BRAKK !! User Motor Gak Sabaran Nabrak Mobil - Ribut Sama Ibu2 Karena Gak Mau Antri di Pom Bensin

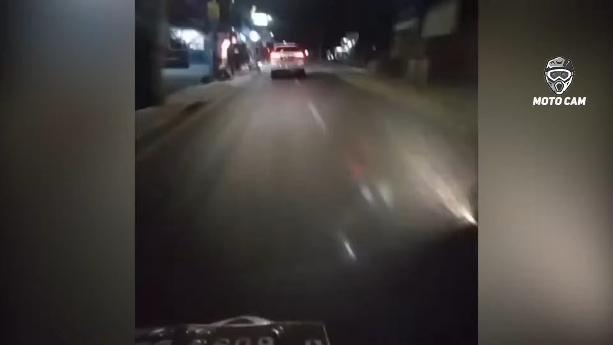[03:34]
Pengendara motor ini dikagetkan oleh lampu rem mobil Yang seharusnya bohlamnya kayaknya ditaruh di lampu depan nih Kenapa ditaruh di belakang sih? Otomatis pengendara motor pun terganggu di matanya Karena silaunya cahaya rem Tanpa pikir panjang, si pengendara motor pun langsung menembakkan lampu jarak jauh Mantap tuh, pas banget nyolok di mata